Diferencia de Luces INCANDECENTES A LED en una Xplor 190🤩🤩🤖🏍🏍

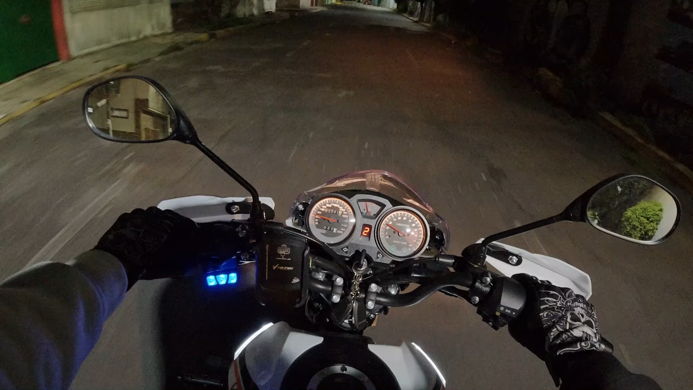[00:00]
Pues amigos, esta es la iluminación de la Explore. Es una luz ámbar amarillenta. Obviamente al ser luz incandescente, pues no se alcanza a ver muy bien.